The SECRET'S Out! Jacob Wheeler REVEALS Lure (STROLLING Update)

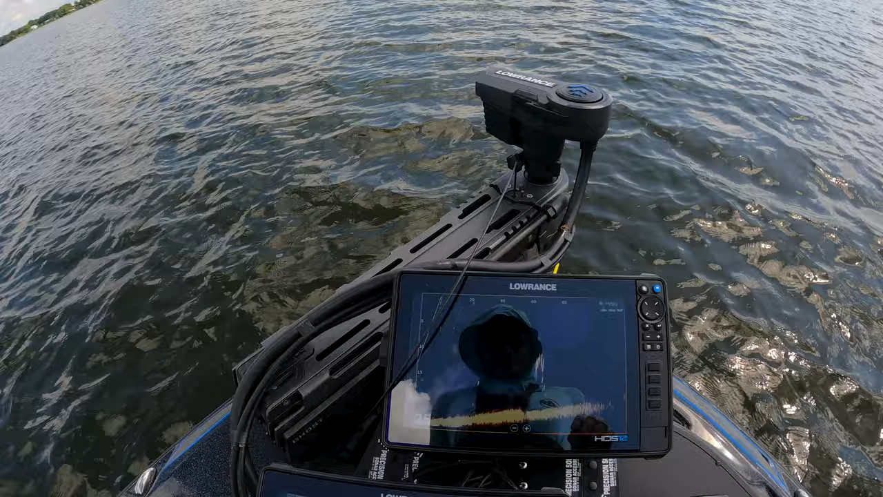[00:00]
Check this out. Those are bigs, dude.
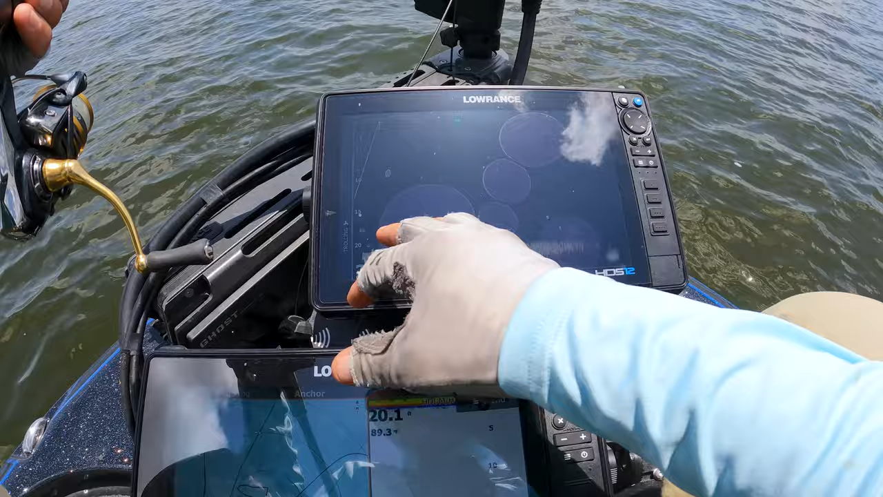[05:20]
I identified like basically a hard spot. And I noticed some fish kind of laying on the bottom. What's crazy about these kind of fish is that they're very hard to see on forward facing,
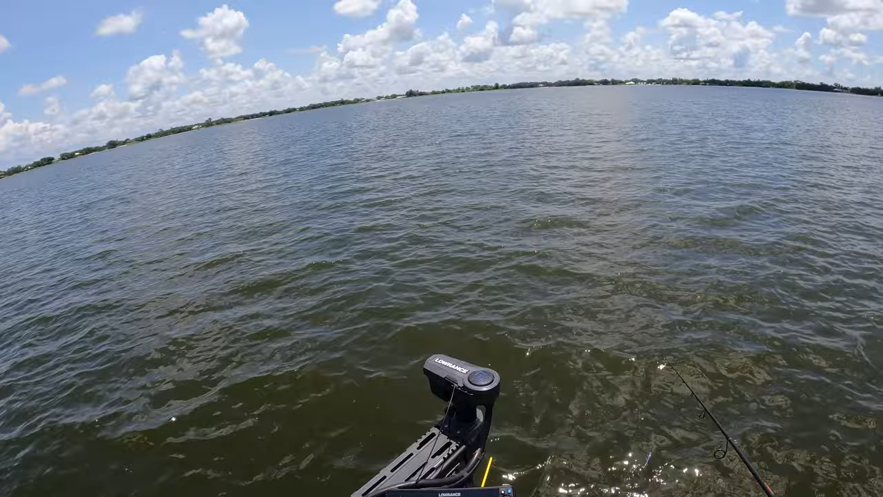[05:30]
but what's going to happen is see, there's one that popped up there. I'm going to slang this little kind of, um, strolling mid strolling kind of rig out. And you can see it's going down, down, down.
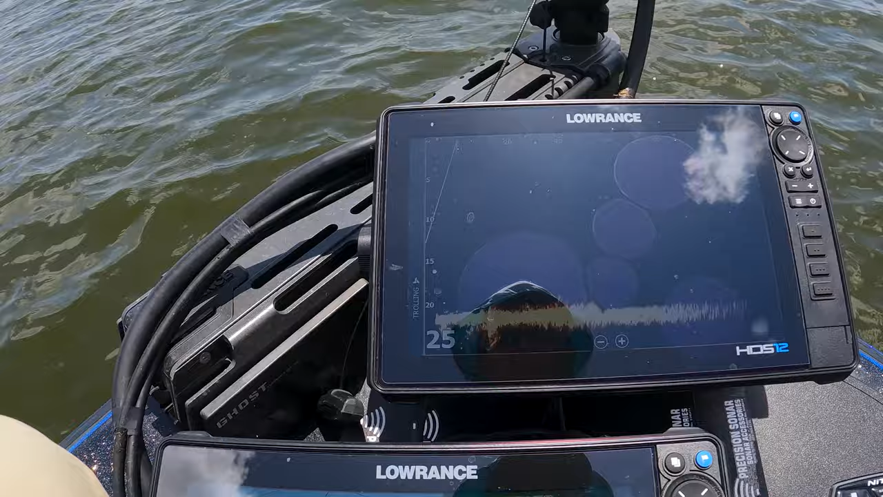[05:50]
And what's going to happen is, is these guys are all going to see how they're coming up. They're going to come up and hopefully eat my bait. Do you see them all? See how they all rose off the bottom? And there she is. It's, it's so crazy.
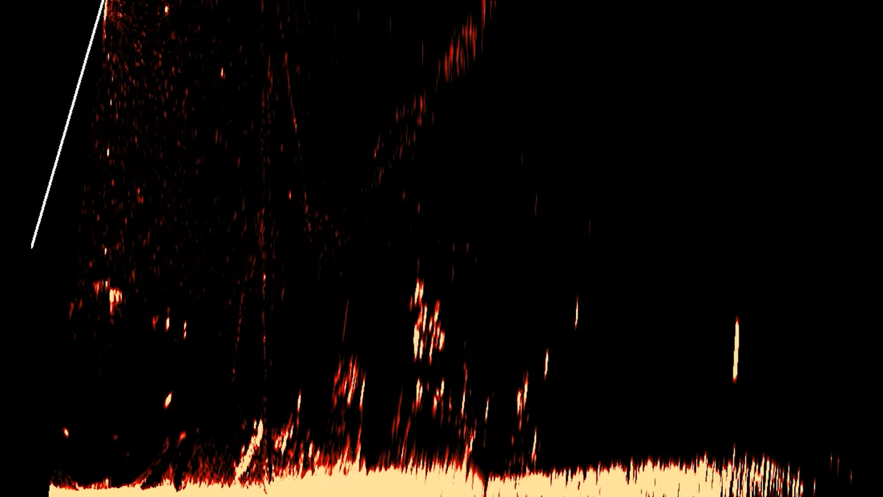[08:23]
That's a great sign. The more fish that are coming to the bait, the more likely you are to get bit. It's a lot like that glide bait presentation. You want them to compete. And if there's a bunch of them in there, all it takes is one to kind of nose dart at it. And somebody is going to close the deal. They're going to smack it. So if they don't eat it on that initial fall, you want to keep a semi taut line. This is where that tight lining comes in.